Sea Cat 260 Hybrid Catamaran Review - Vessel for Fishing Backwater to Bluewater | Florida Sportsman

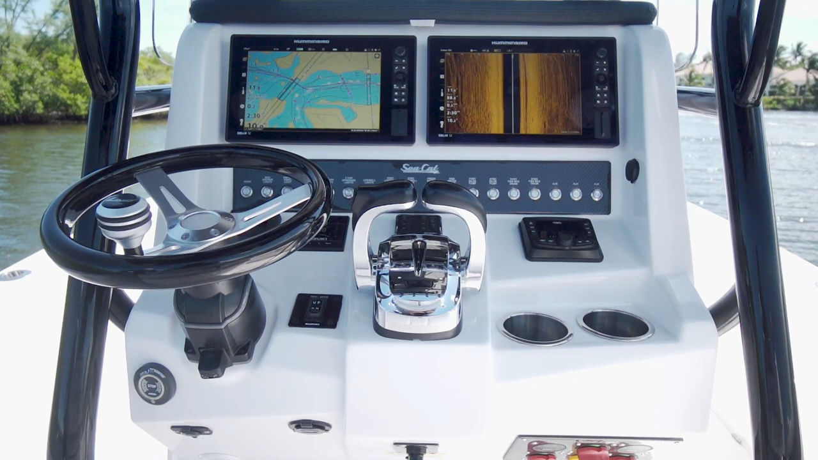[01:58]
At the helm, a pair of Solix 12-inch MFD units with Chirp radar fit nicely on the panel, and all quality Bokatek switches are used.
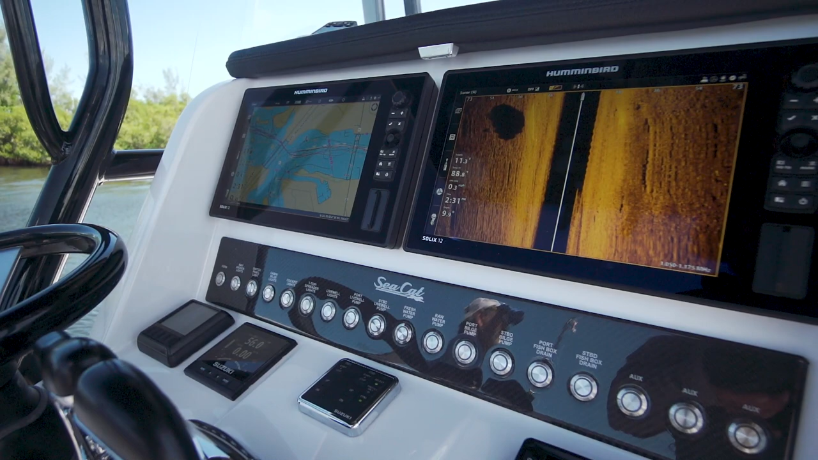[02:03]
A meticulously neat wiring scheme inside of the console is laid out in an easy-to-understand system,